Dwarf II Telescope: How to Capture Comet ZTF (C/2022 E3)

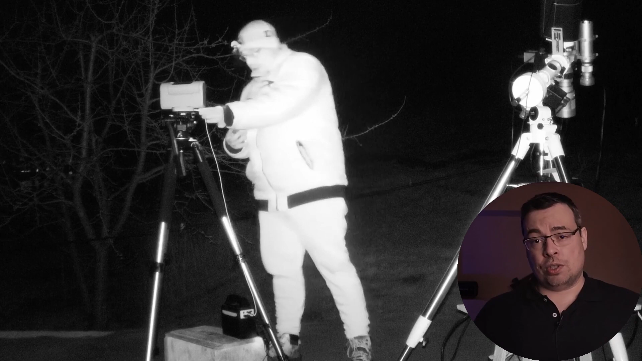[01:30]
If you have also a power bank you can use an USB-C cable to charge the dwarf 2 while imaging so you will be able to use it all night. After the battery was charged I took the dwarf 2 telescope outside and attached it on a video tripod.